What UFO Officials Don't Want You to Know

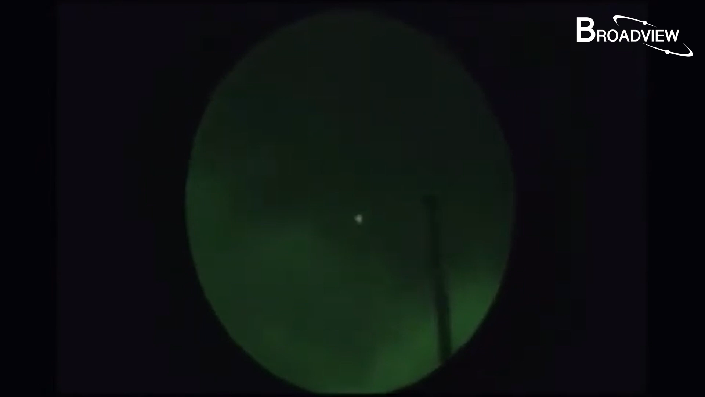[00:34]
The hearing brought out a tiny bit of material and easy explanations to appease the public, leaving the real serious evidence for a subsequent closed-door hearing. But is this the truth?
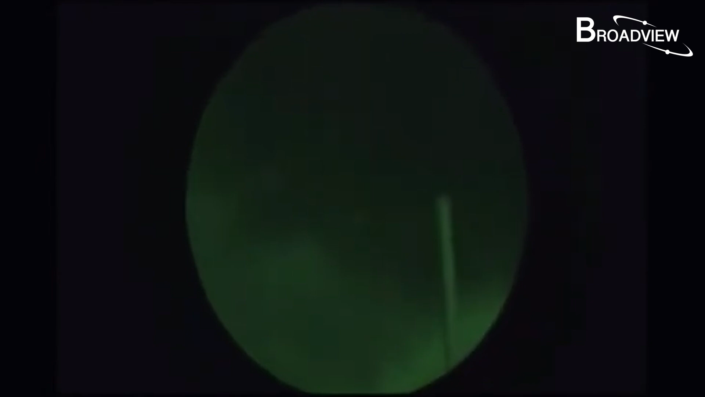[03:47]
It's of a triangular UFO recorded by US Navy personnel through night vision video equipment in 2019.
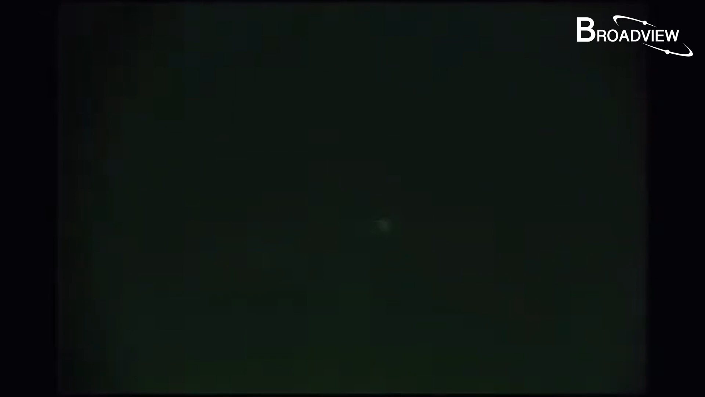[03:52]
The UFO strobes continuously in flight and two triangular UFOs can be seen.
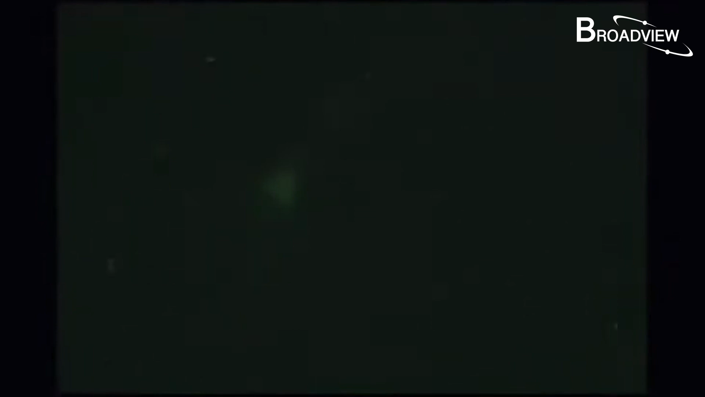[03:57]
The video had been made public before,
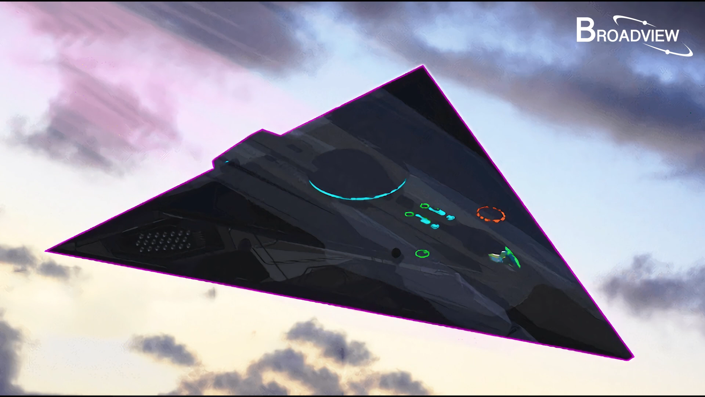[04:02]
but the flying object was mistaken for the legendary American TR-3B aircraft. Bray explained that they were able to record an identical triangular object with
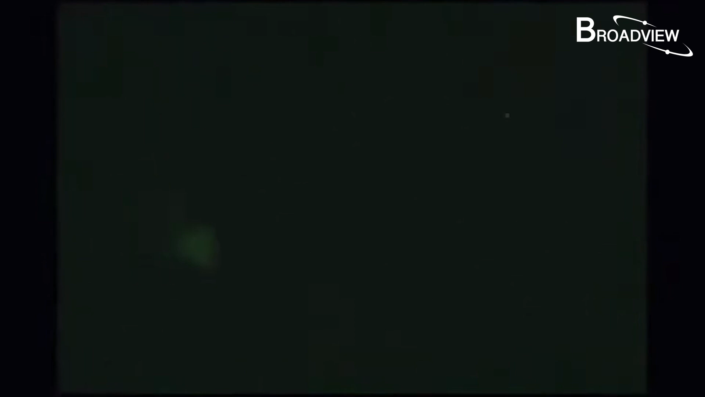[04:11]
the night vision device when they used it to record a commercial drone. This is because of the special imaging principle of the night vision device.
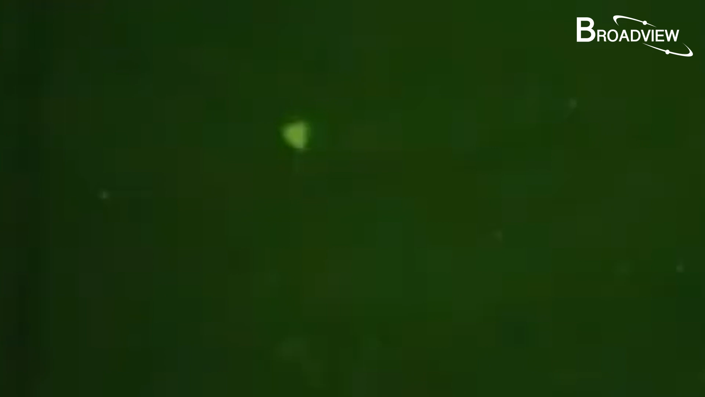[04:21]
After the SLR camera is connected, a triangular spot of light appears. What Bray means is that it's impossible to determine whether the object recorded on the video was a human aircraft or a UFO based solely on the fixed strobe of the light point.
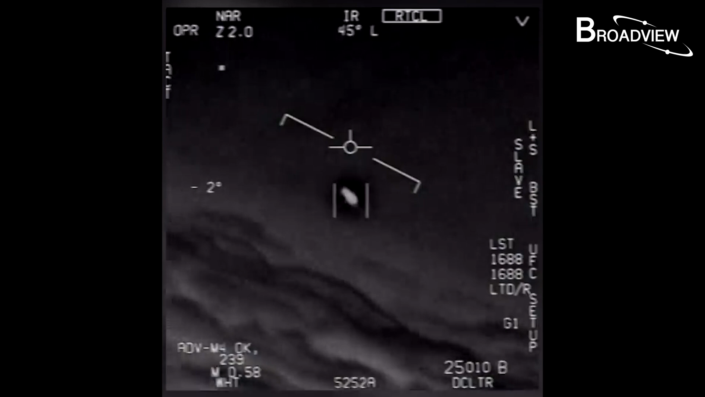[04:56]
ability to remain stationary in high winds or move abruptly against the wind and can suddenly accelerate very quickly.
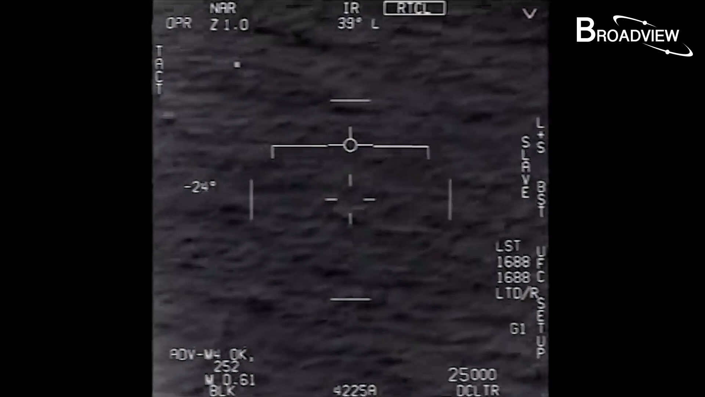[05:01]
This is especially without a discernible propulsion system.
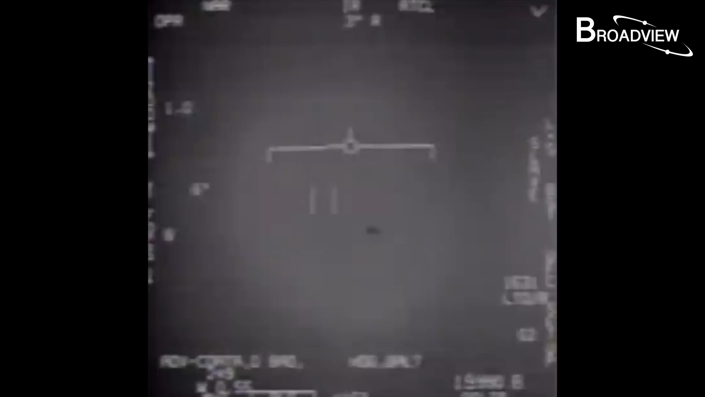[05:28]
He also mentioned that the sensor data confirms that most
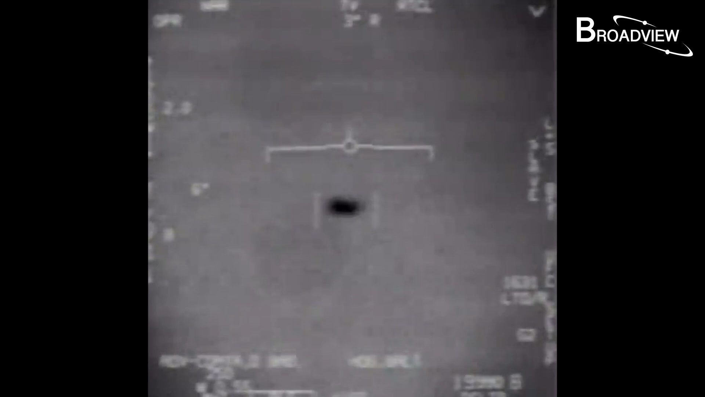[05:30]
of these recorded UFOs are actual physical entities. This is very crucial. He's basically acknowledging that most UFOs are not an atmospheric or optical illusion,
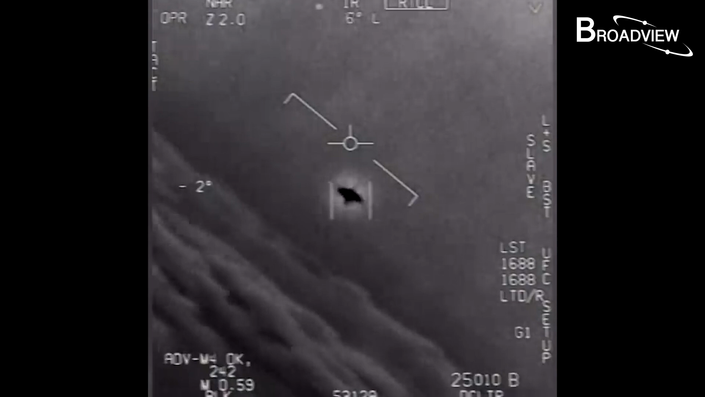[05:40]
nor are they projections from other dimensions. They are real solid objects.